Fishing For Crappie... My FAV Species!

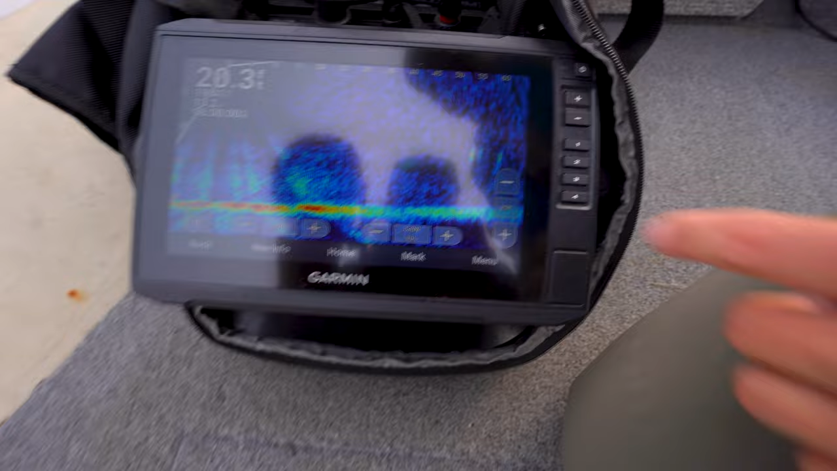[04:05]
Oh yeah, those are crappie. So if you look at the handle here, that's about 50 feet that way.